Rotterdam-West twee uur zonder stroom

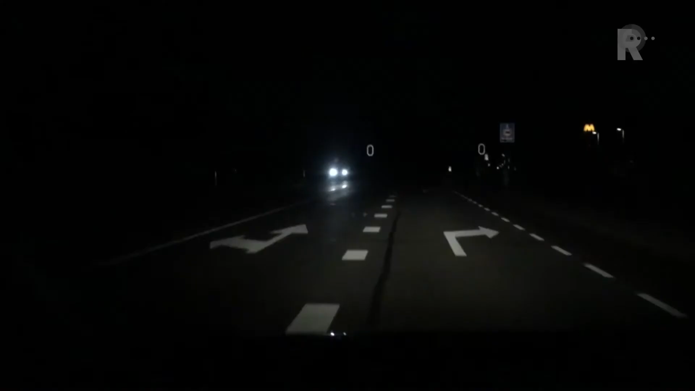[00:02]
De hoogbrug En dan ga je naar het noorden En daar is het ontzettend
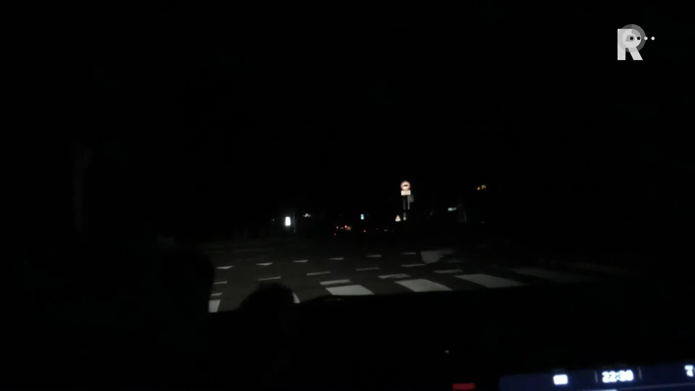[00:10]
donker Dit is de Middellandstraat En als je dan hier naar links gaat Oh kijk, daar staat een tram Die staat daar stil Want de stroom is uitgevallen En
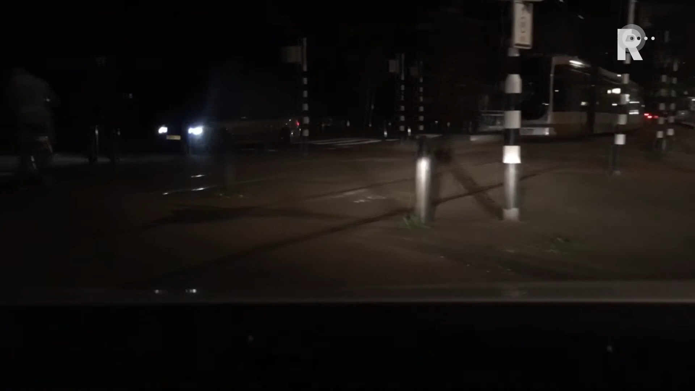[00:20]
aan deze kant van de straat Is het helemaal donker Daar rijden De duisternis in Zoals die fietsen daar
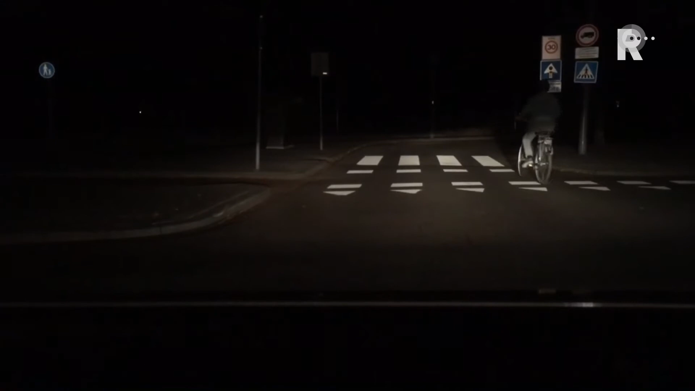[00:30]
Dit is de nieuwe binnenweg Er rijden auto's En daardoor is nog te zien Welke straat het is Maar voor de rest is het ontzettend donker Overal is de stroom uitgevallen De trams rijden niet meer De Straatverlichting is uitgevallen En het verkeer rijdt stapvoets En dat is maar goed ook Want het is toch een hele rare situatie Zonder verlichting